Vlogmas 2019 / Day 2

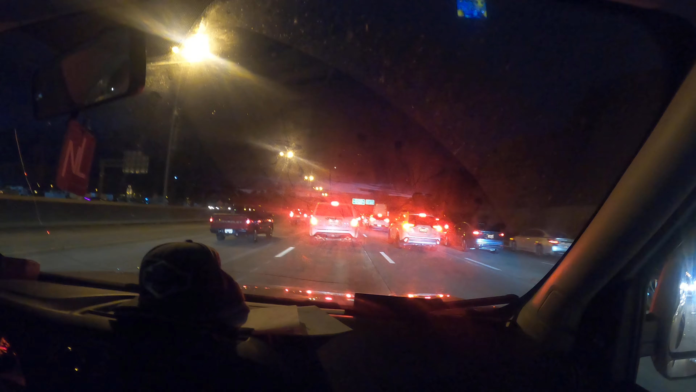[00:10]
yeah yeah you gonna call traffic jam hanging out yeah we're just hanging out in traffic jam but sky is pretty so you know i'm supposed to be doing um vlogmas and it's like 5 30 and we're having a traffic jam so yeah i guess this is vlogmas guys we are in the middle of a traffic jam and um